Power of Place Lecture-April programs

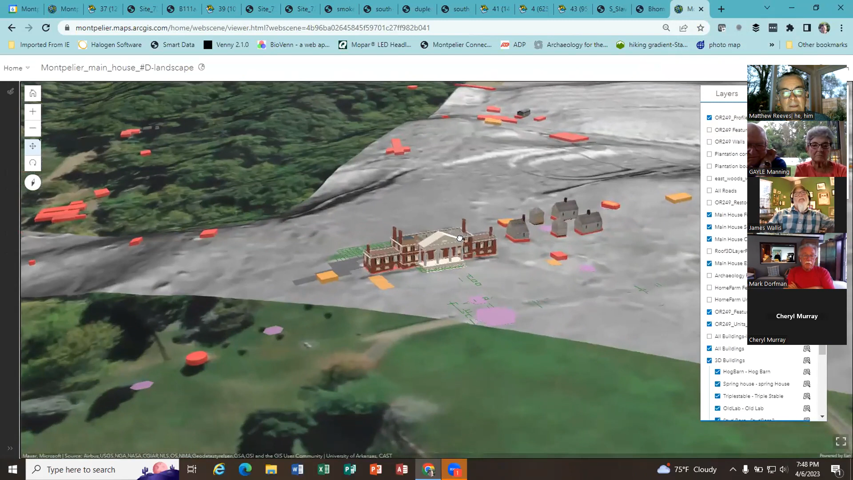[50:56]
so you can see right here starting to come into view is the main house and in this rendering let's put the
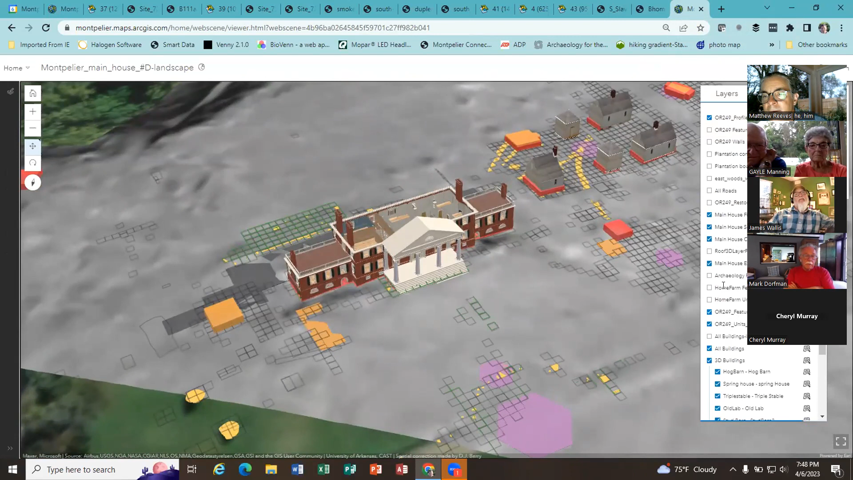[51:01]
roof on the the main house here uh yeah so it's a little more complete you've got the main house right here you've got the south yard in this
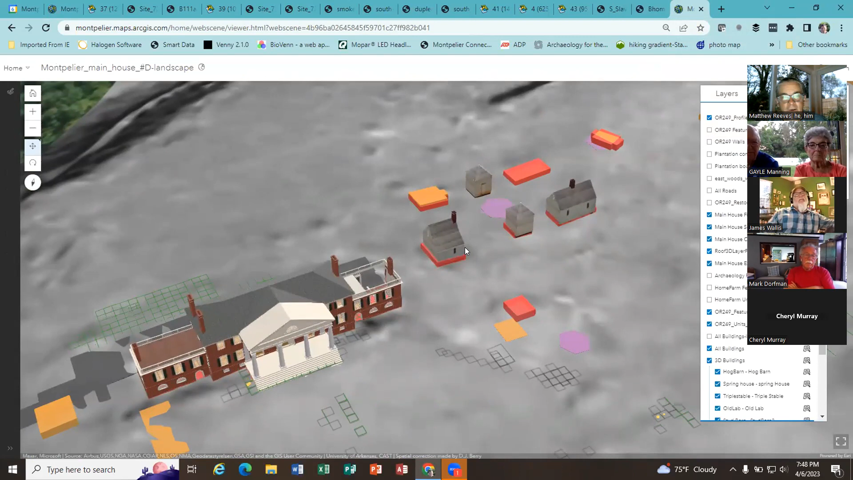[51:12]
area what we've what we're doing is starting to build a 3d version of montpelier and this is one remember at the beginning of the
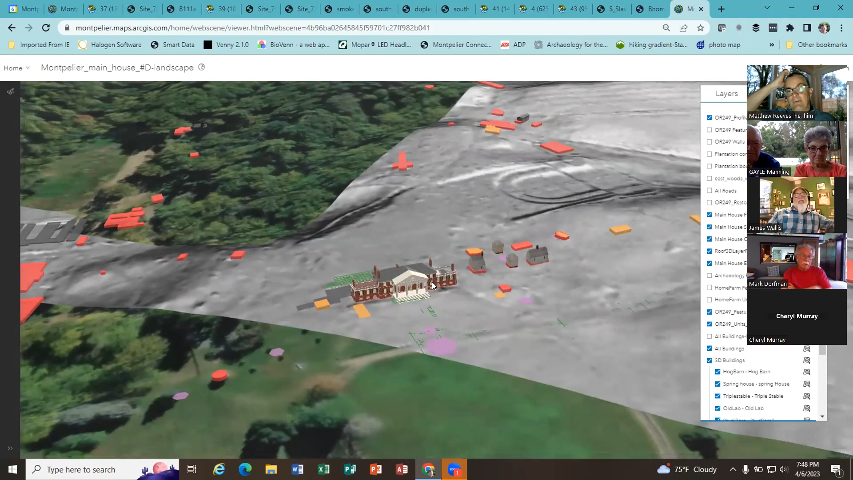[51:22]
conversation we're talking about how there's no way to reconstruct this entire space well with a 3d rendering you can begin to create a virtual reality of
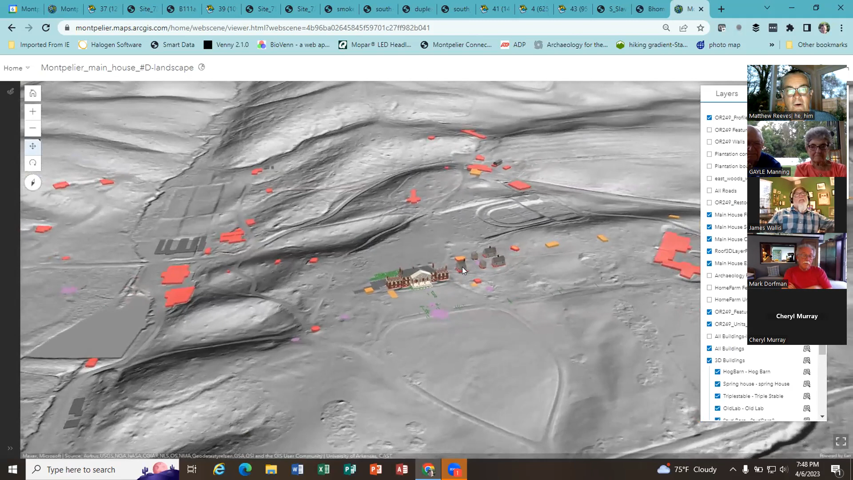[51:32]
all this space and what we've got represented here are all these buildings and what tess has done is she has begun
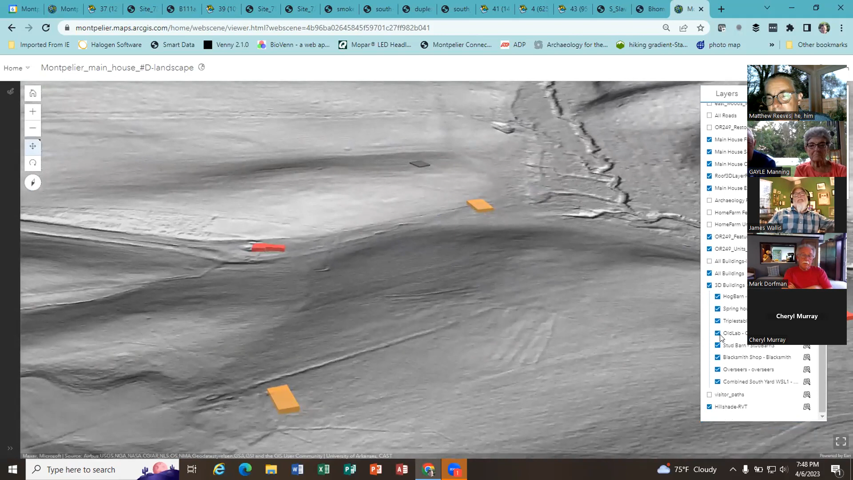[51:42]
to represent let's see yeah the blacksmith shop
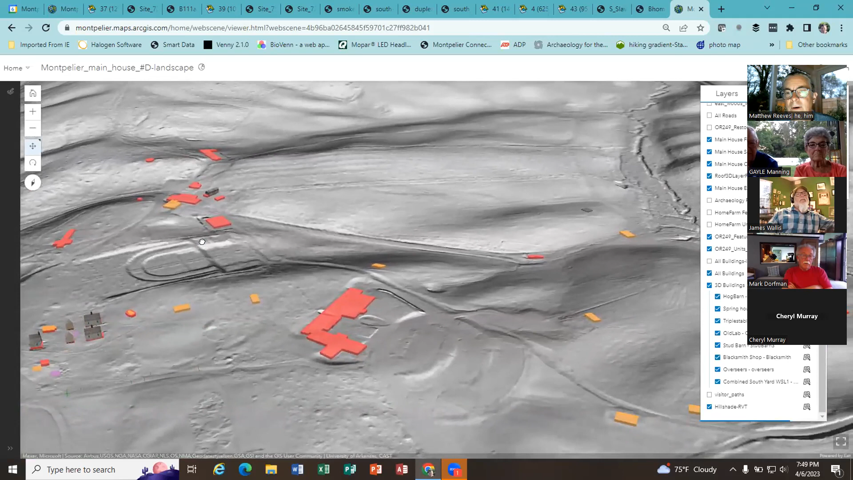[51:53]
where am i here we go um oh there's the pump house yeah i gotta i gotta back up a little bit with these 3d landscapes it's so
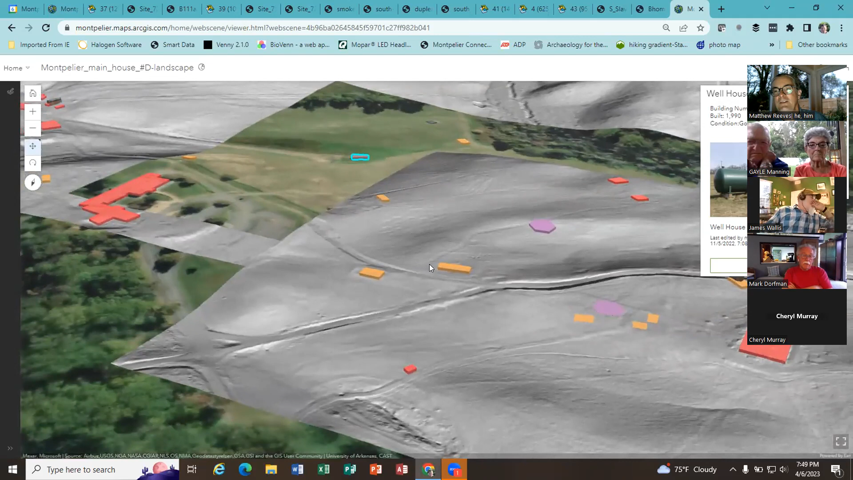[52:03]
easy to get lost on this here's the uh here's the um this is the madison family cemetery right here here's the and here's the overseer's house
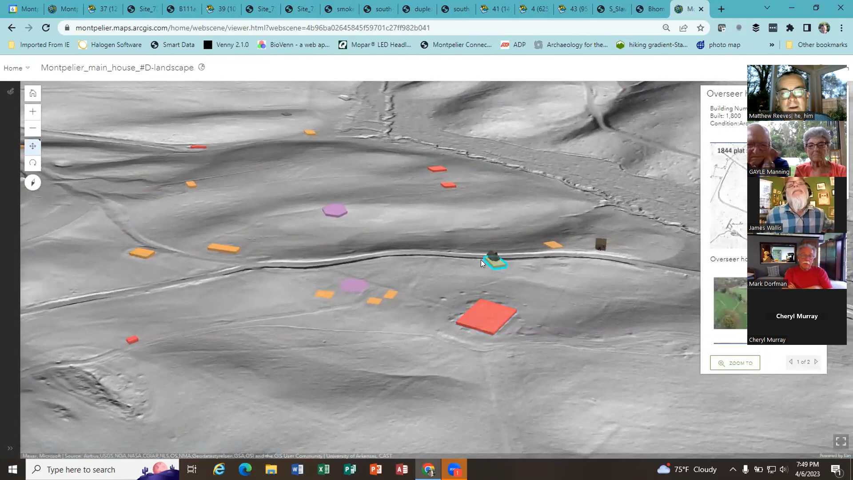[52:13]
right here so in this case what she's represented is the overseer's
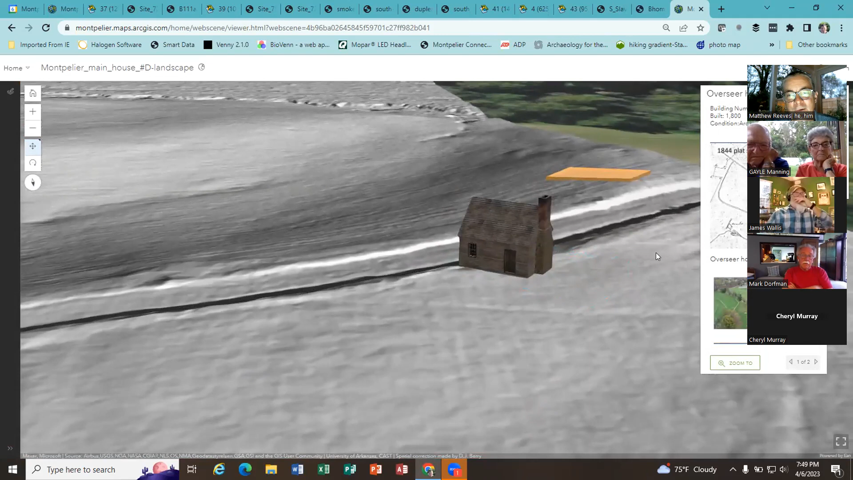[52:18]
house that you can see right there with the brick chimney and the stone chimney base and then across the road what you've got is the uh on the
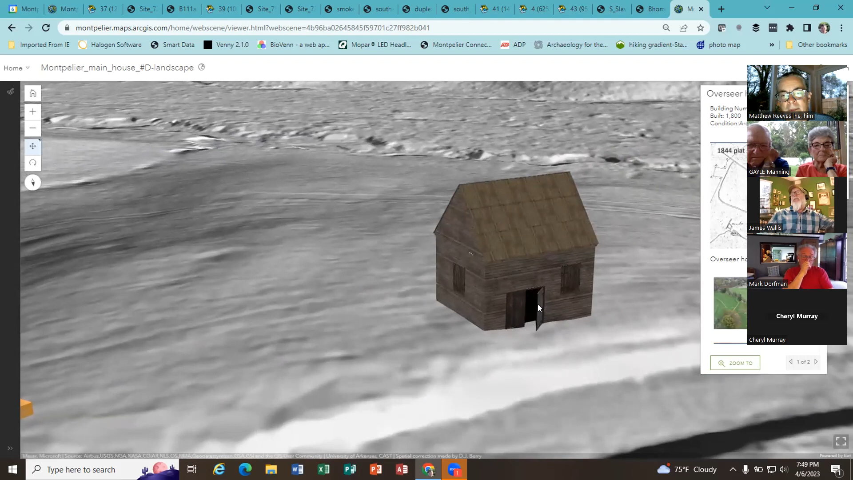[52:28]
uh the forge for the blacksmith shop so we're slowly beginning to build
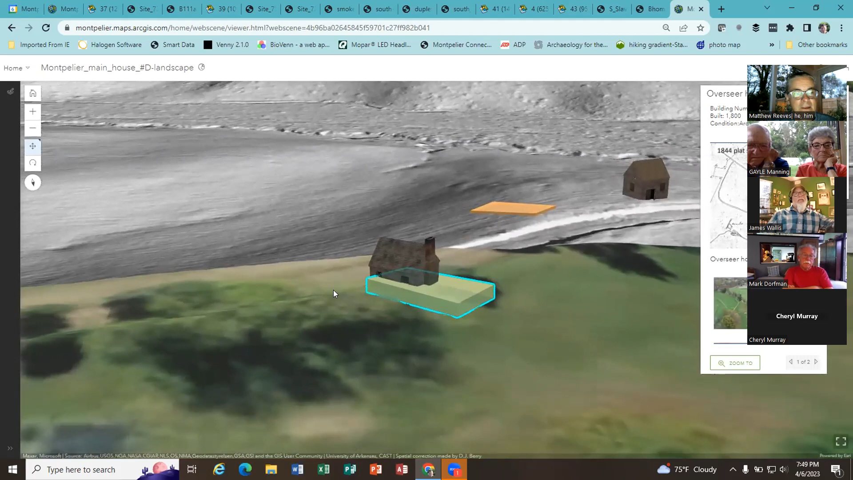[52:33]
these out on the landscape and get these represented and then of course what we can also do what you which what you can't do with a real landscape
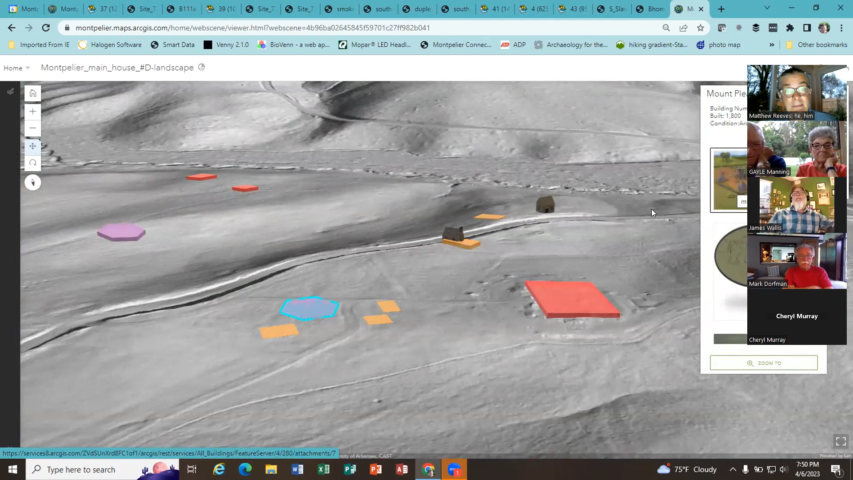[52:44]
is represent different periods in time so we can represent for example you know mount pleasant in this area or if we you know if we get this model pretty
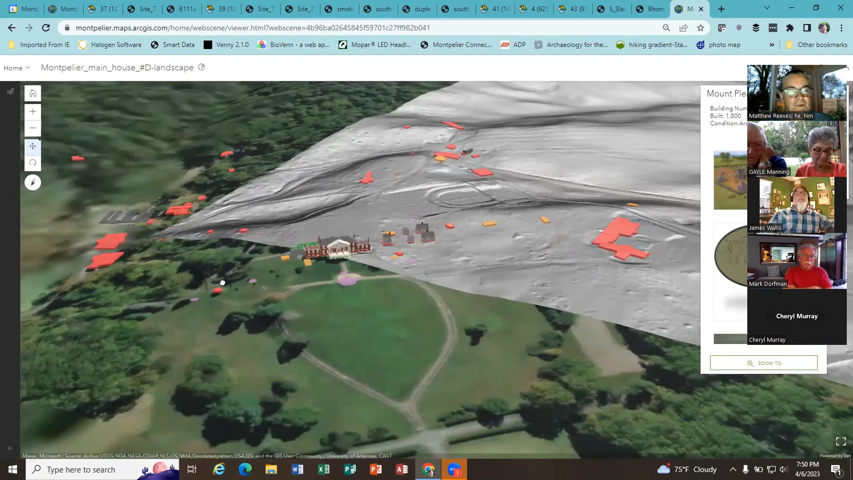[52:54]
sophisticated what we could do is take the wings off the main house take off the
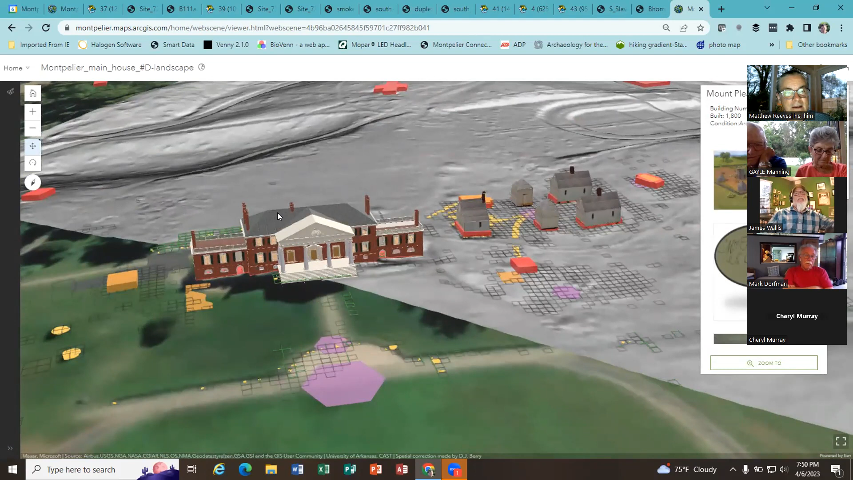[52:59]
1797 portion right here and get back to this 18th
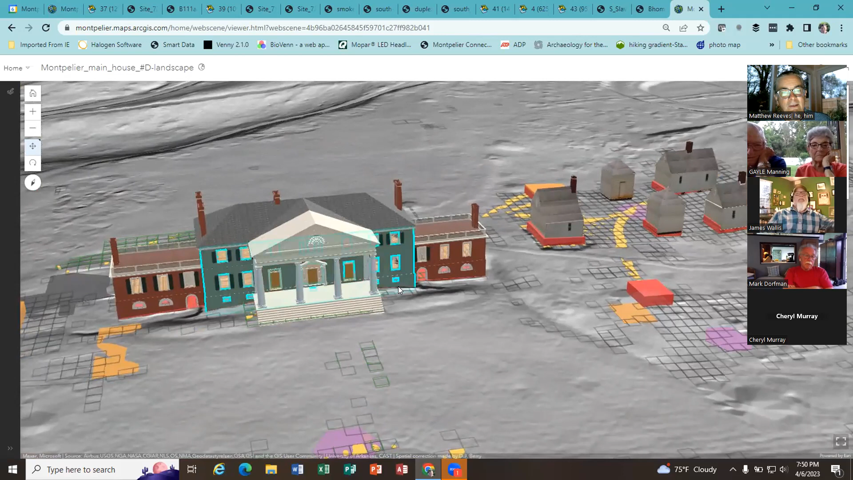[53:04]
century structure that is uh you know between the two chimneys right here so what we're you know one thing that we're um uh you know we're looking to do at montpelier is of course take the archaeology and interpret the
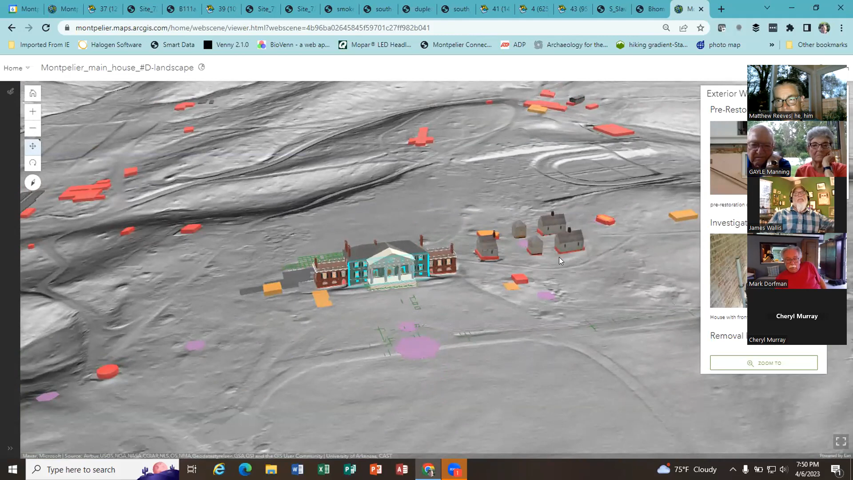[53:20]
landscape and again this can be done on a virtual level or it can